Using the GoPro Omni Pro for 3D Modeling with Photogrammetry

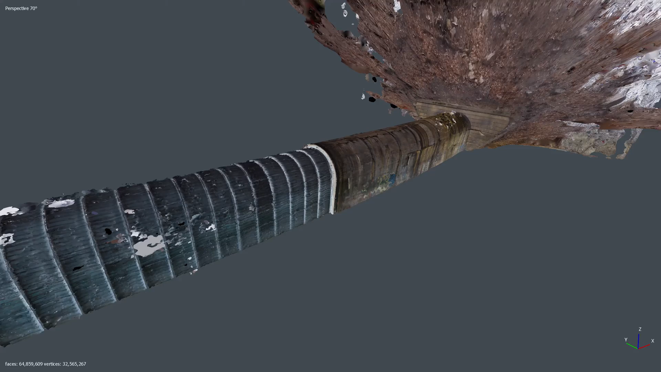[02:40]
We're not really seeing the outside of course of the tunnel because it's all rock and dirt.
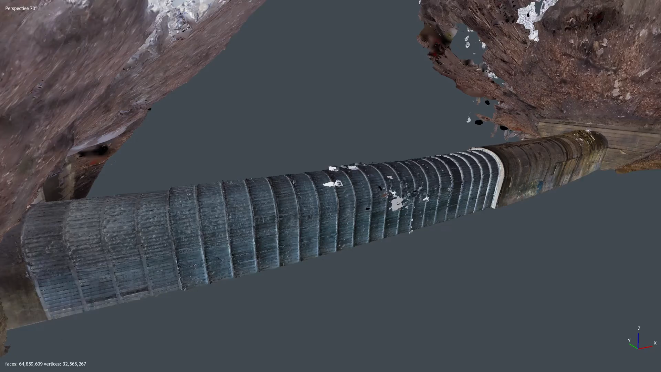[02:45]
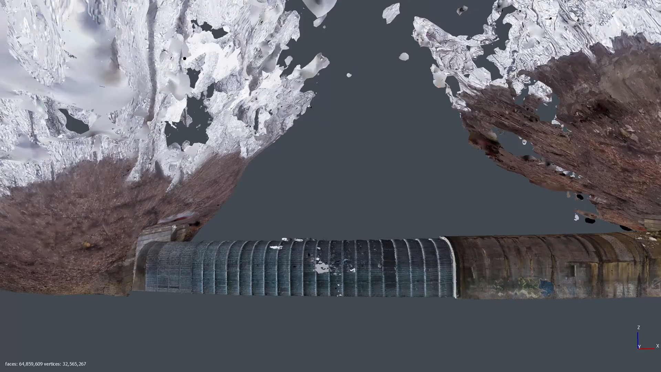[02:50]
The 360 camera doesn't do very well with the trees from the outside. It mixes it up with the sky a lot and it was
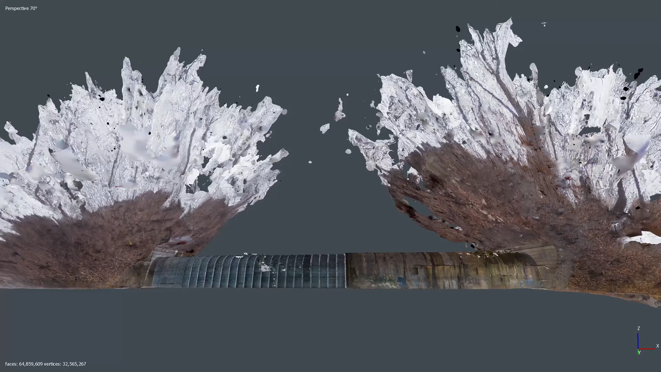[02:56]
so gray and foggy out that it didn't resolve the trees very well and so we get a lot of white there.
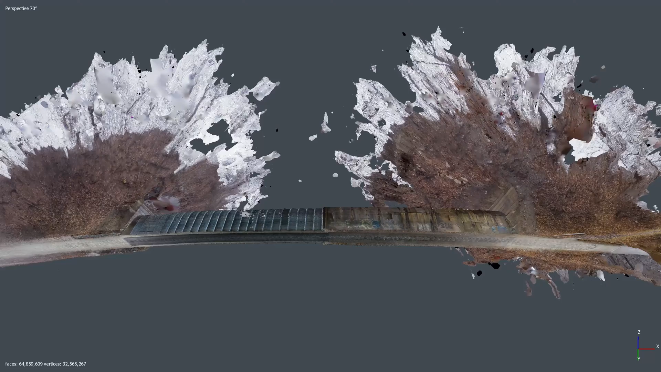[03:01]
Here we'll fly sort of underneath and you can see the curve of the tunnel itself.
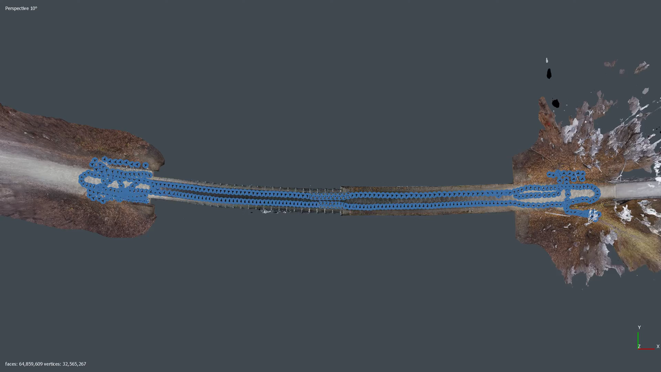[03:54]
Here's a top down view. I've cut away everything that's sort of as high as the top of the tunnel,
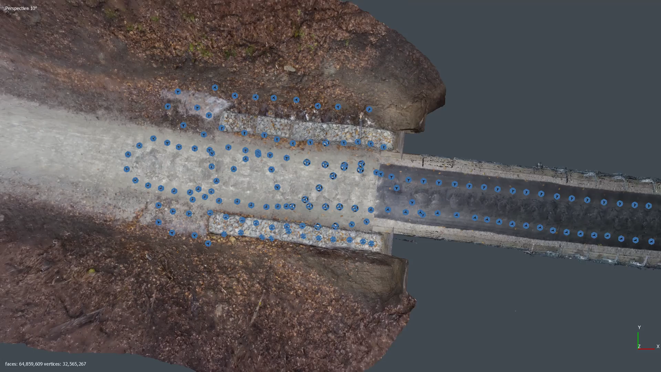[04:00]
the top of the walls of the vertical part of the walls
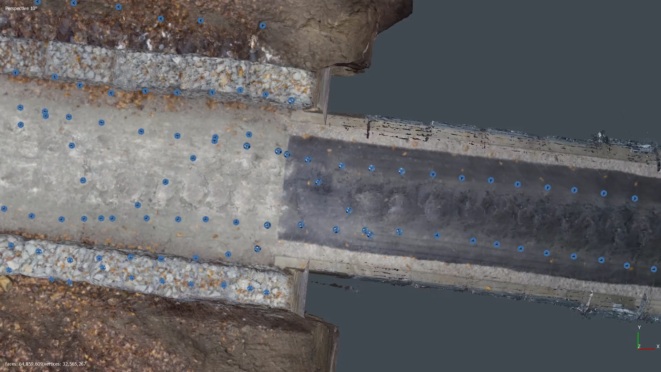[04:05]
of the tunnel and you can see where the cameras were placed.
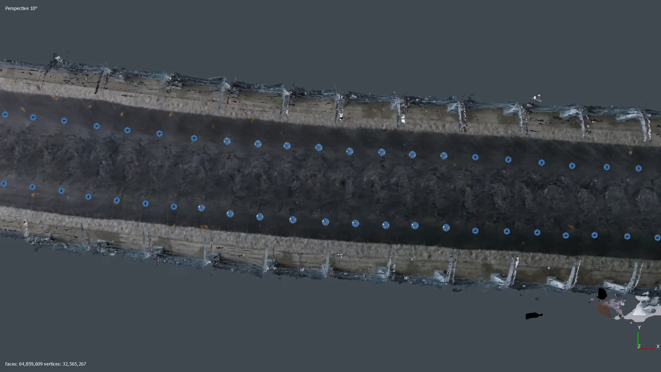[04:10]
So I walked down basically one side of the tunnel, placing the camera about every maybe three feet or so and then got to the other end of the tunnel and walked back near the other wall and took pictures about every three feet apart.
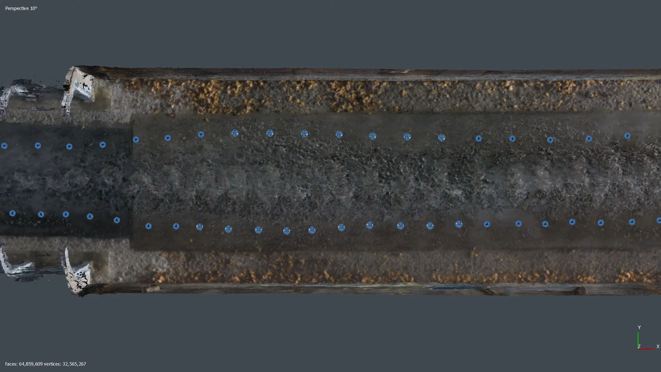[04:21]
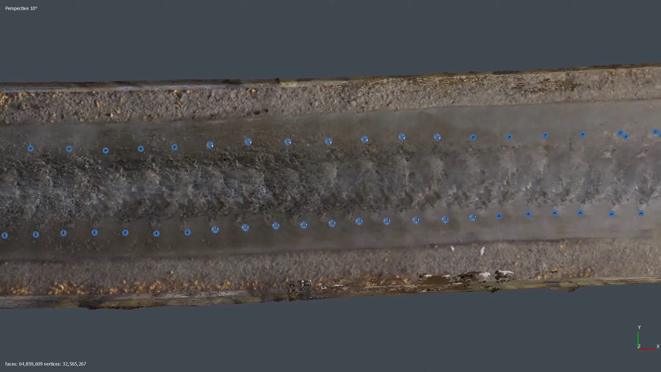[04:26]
The GoPro Omni, I haven't really seen anyone do photogrammetry with it.
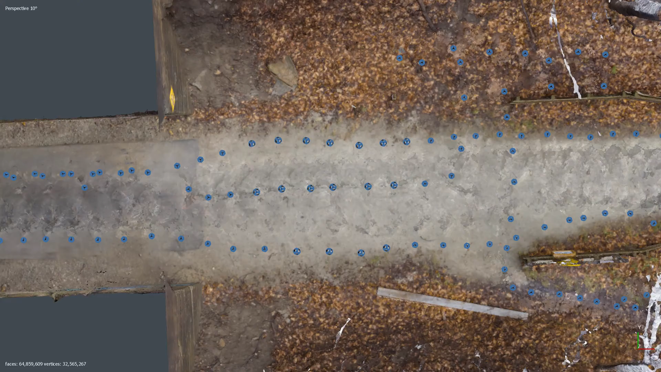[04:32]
It takes six photos with each each camera placement.
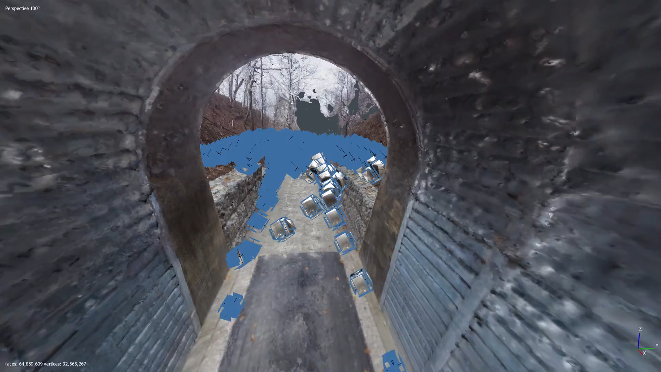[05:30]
You can see here there's a lot more photos around these walls that I took in the front of the tunnel itself.